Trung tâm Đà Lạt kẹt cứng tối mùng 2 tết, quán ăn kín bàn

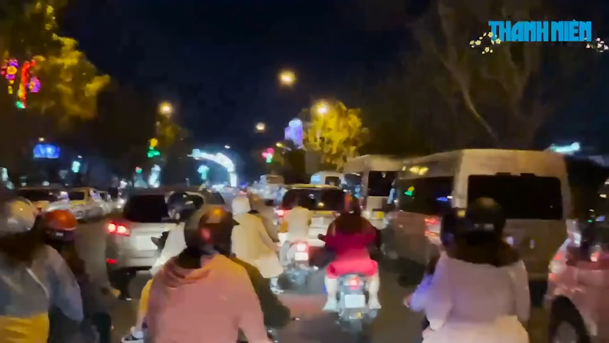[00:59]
Từ 19h các ngã đường đổ về trung tâm Đà Lạt đã thấp nập người qua lại.